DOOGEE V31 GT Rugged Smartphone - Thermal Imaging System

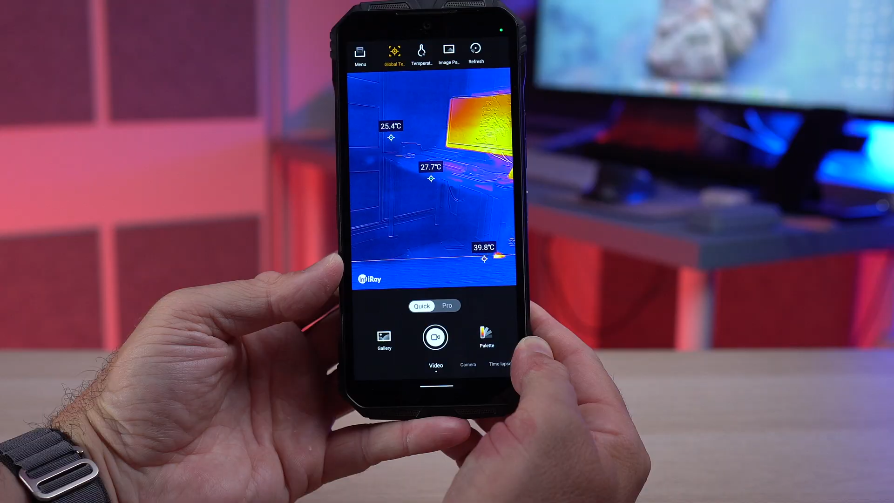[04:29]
basically point the phone at any object and you can read the temperature of that
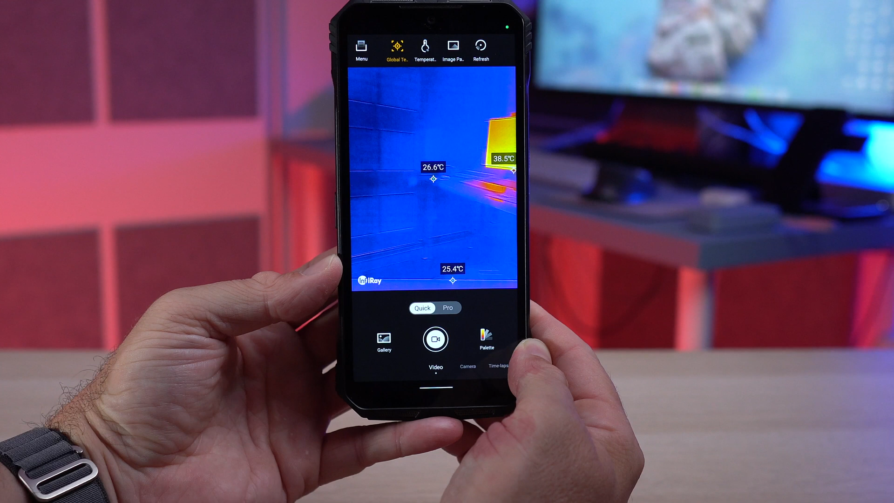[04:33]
On screen: spot 26.6°C, max 38.5°C, min 25.4°C
object you can also see the thermal signature so
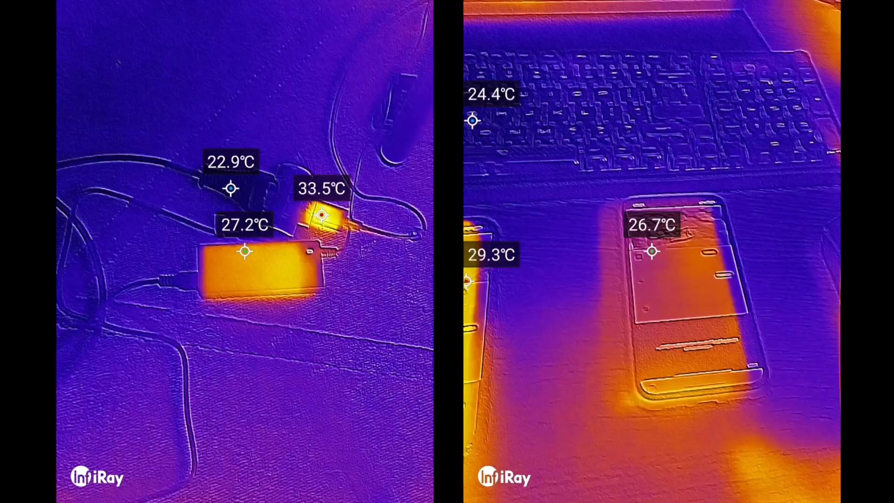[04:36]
this car could come in handy in many many situations these are some example of some
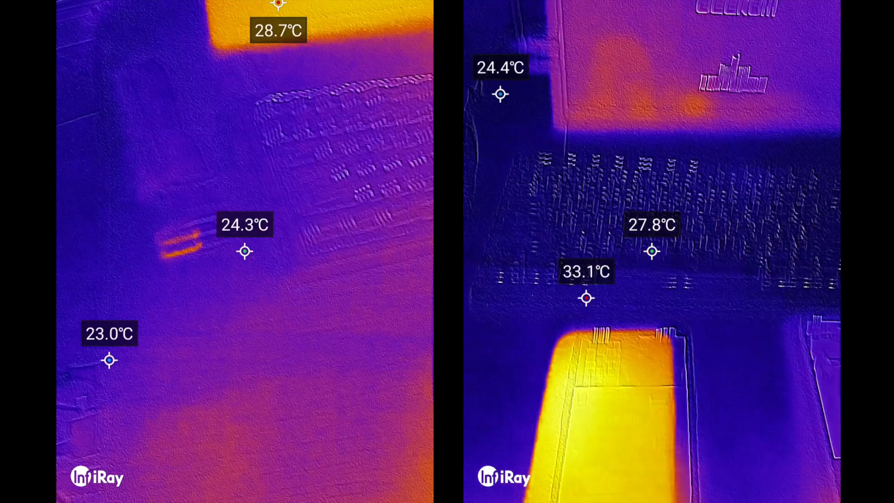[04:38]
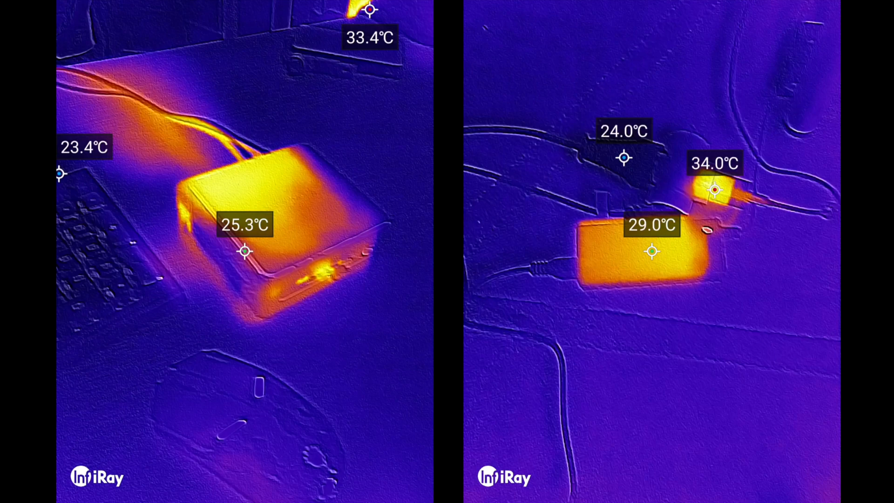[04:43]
measurements that i was doing around the house here i was basically measuring the temperature of my phone and my computer just to give you an idea what you could do with that thermal imaging system